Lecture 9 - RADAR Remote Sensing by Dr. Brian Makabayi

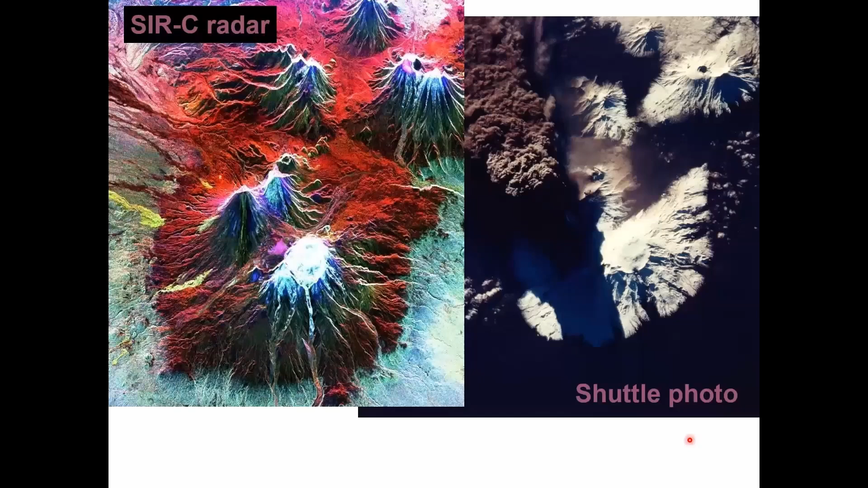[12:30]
So it's an example of this is a SASI C-band radar image. So that's how it looks like. Then here you have the shuttle photo area. Sorry, I muted by mistake. So thank you.